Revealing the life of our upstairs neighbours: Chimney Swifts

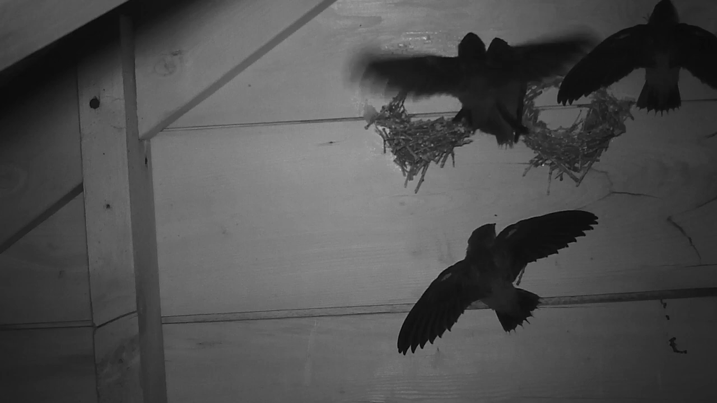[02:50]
backwards like many other birds except in chimney swifts the backwards facing toe can swivel to the front for a better grip